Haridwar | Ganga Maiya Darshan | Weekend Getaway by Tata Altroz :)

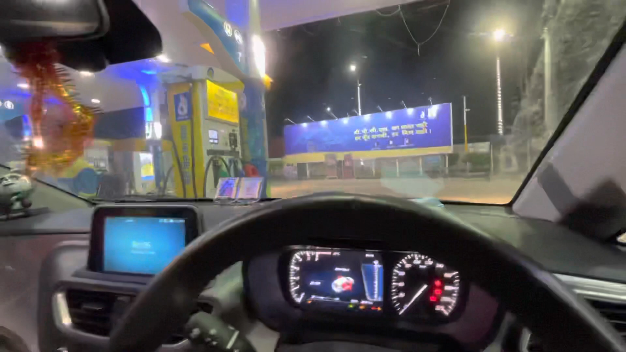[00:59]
वीडियो को वाइरल होना पड़ेगा तो हमारी गाड़ी का अभी है 5234 और डिस्टिंस टू एम्टी के रहा है 511 और अगर